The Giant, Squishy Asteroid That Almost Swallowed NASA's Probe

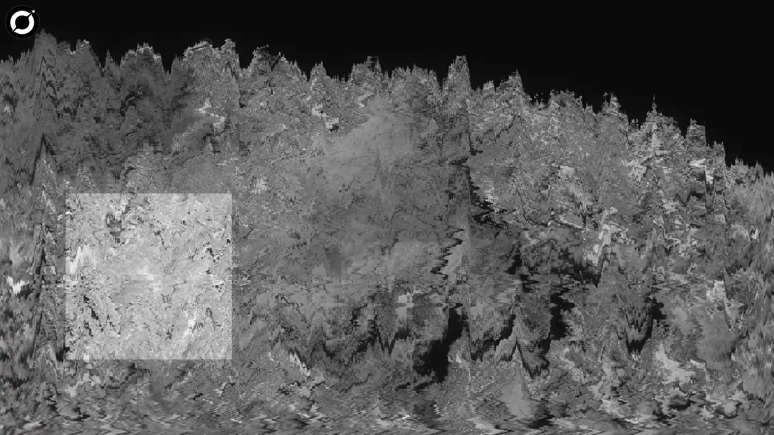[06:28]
OSIRIS-Rex's observations also revealed that Ben U's surface is full of strange cracks and massive scars.